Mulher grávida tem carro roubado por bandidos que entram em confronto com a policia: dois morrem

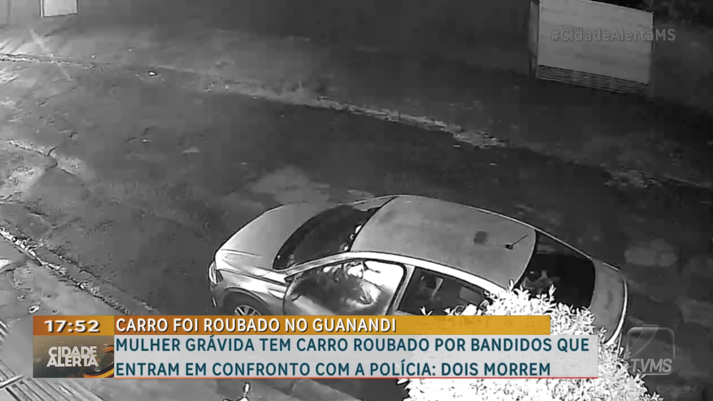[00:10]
Entre eles, uma mulher grávida de seis meses. A imagem do circuito da câmera de segurança flagra o momento em que a dupla de assaltantes aborda a família, anuncia o assalto e leva o carro.
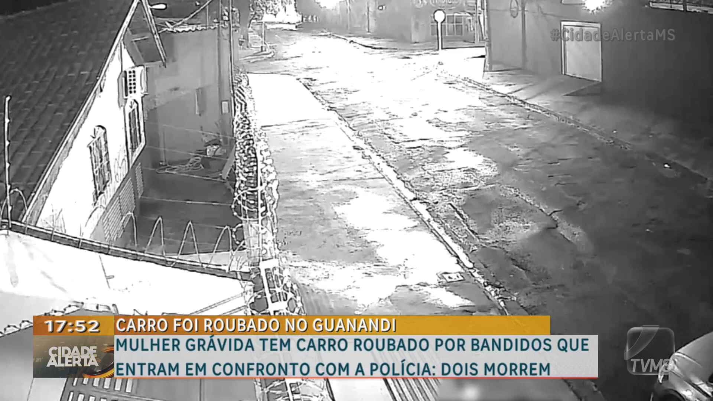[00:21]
É possível ouvir toda a ação dos criminosos. O roubo aconteceu por volta das 22 horas deste domingo. A polícia da Força Tática foi acionada e na busca do veículo na região da saída para Cidrolândia viram um carro passando em alta velocidade e então iniciaram a perseguição.